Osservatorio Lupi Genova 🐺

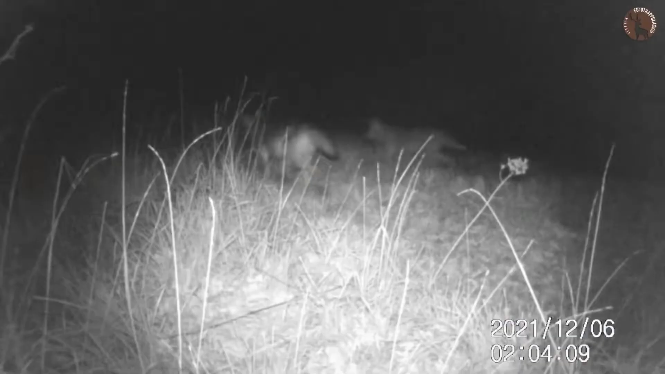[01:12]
Quindi con i video che noi creavamo per fototrappolaggio a Liguria
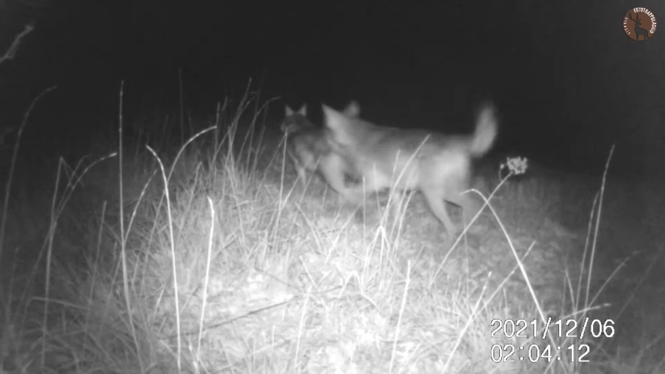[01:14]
davamo anche un contributo all'Osservatorio Lupi, quindi quando beccavamo qualche video di lupi come questo qua che vedete alle mie spalle, lo utilizzavamo anche per l'Osservatorio.